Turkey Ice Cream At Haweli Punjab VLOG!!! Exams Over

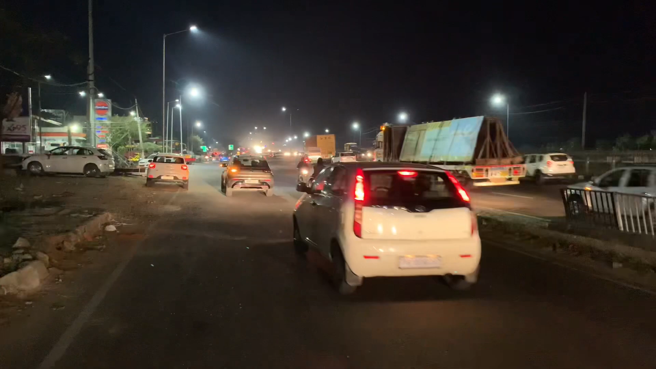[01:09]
ओ कितना ट्रैफिक है भाई, यार इतना ट्रैफिक है यार, कसम से.